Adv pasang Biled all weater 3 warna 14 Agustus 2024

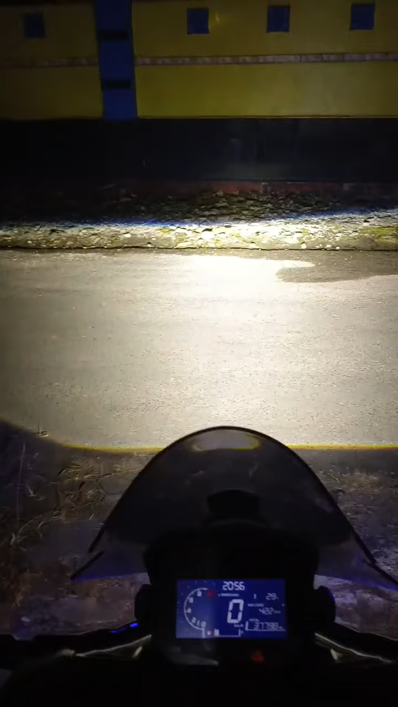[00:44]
Nah. Ini randah nih karena motornya kepir. Tapi kalau tinggi, ini kuning, putih kuning, putih kuning, putih kuning.